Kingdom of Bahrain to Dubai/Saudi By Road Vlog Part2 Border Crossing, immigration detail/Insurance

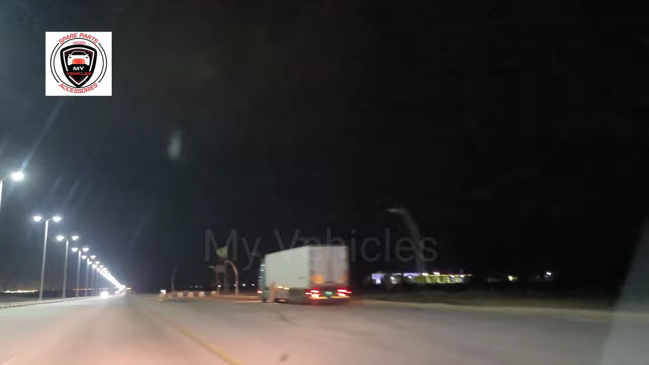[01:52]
बात कर रहा था रात के सफर के बारे में। जी, बड़ा कंफर्टेबल, पुरसकून, कोई रश नहीं है और आप अपनी मर्जी से जो है ना जी ड्राइव कर सकते हैं।
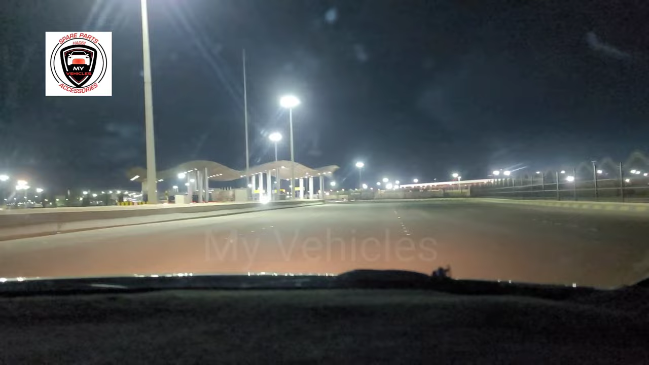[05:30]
करेंगे ये देखते हैं जी, आगे टूल प्लाजा सा बना हुआ है, पता नहीं ये कस्टम ऑफिस है सिक्योरिटी।
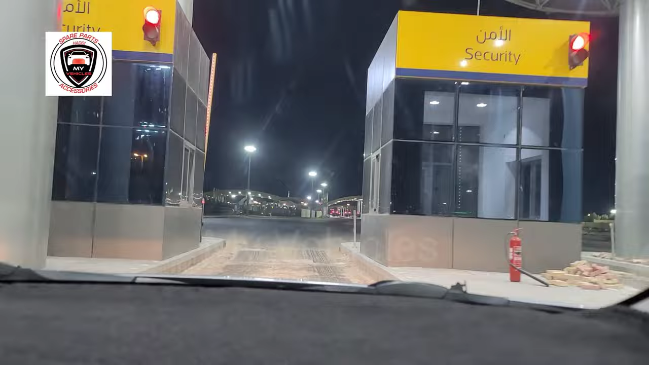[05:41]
यहाँ पे भी एक ही काउंटर ओपन है, शायद रात का टाइम है, रात के टाइम पे इतना कोई मरहल बर्डन नहीं है ना उनके लिए, बिल्कुल, तो इसीलिए एक ही काउंटर, दो गाड़ियां आगे खड़ी हैं, तीसरी हम लोग जाएंगे।
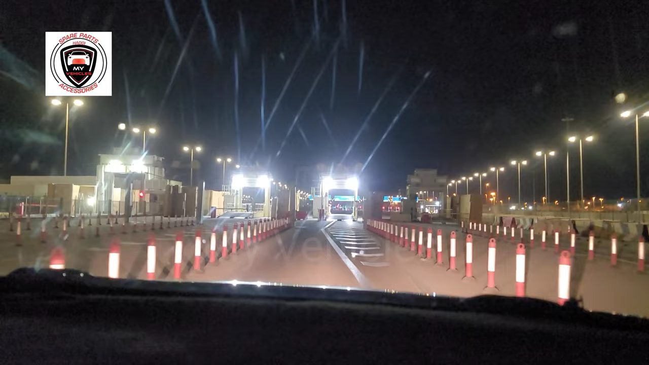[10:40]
किधर से जाना है यार, कोई आइडिया नहीं एरिया जिसमें गाड़ी का स्कैन, कोई आइडिया नहीं किधर से जाना है, क्या जाना है। भारत स्ट्रेट जा रहे हैं, लेट्स सी,
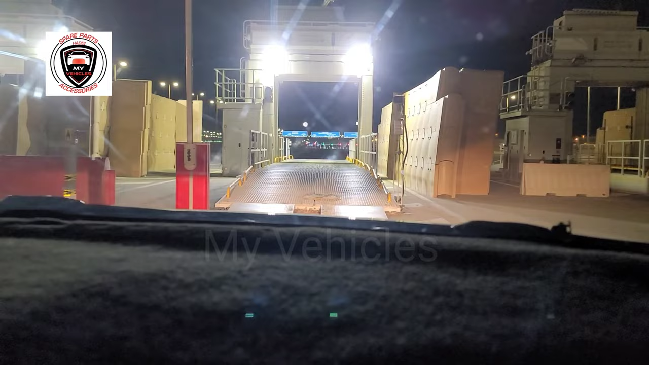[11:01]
लेट्स गो, कोई बंदा नहीं, अभी क्या करें, जाने दो। हमें कोई आइडिया नहीं है भाई, हम लोग सीधा सीधा जा रहे हैं,
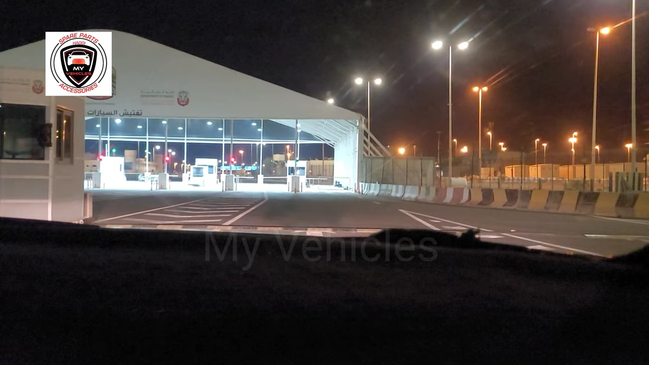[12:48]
तो हमें जाना पड़ेगा दूसरी साइड पे, ऐसे ही है यार, ये तो बंद है, मुझे लगता है कहीं उधर तो नहीं जाना, मैंने जो एक वीडियो में देखा था।